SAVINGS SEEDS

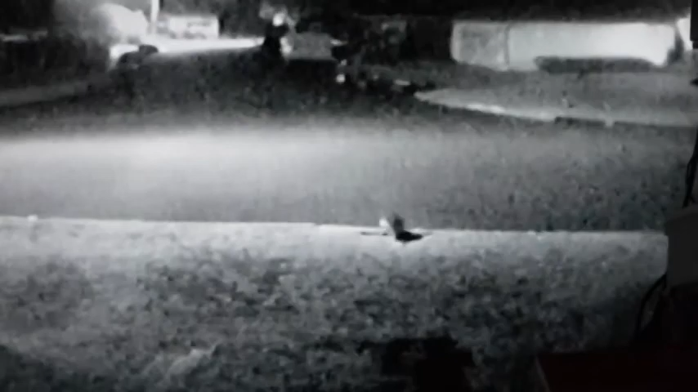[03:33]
This is the first critter I have seen. No humans, no critters, but lots and lots of cars. I guess all those fireworks scared them all off.